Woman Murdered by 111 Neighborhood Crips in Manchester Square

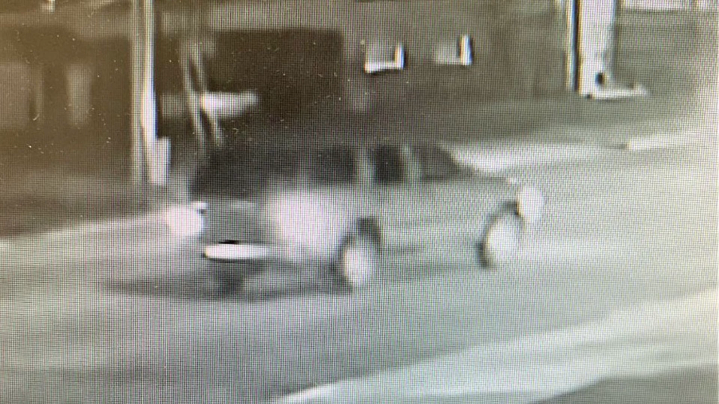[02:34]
Police also obtained a surveillance video from a nearby gas station depicting either a blue Chevy Tahoe or a blue GMC Yukon with rims traveling southbound on Western Avenue at approximately the time of the shooting. Tony Johnson was a member of the 111 neighborhood Crips in 2010.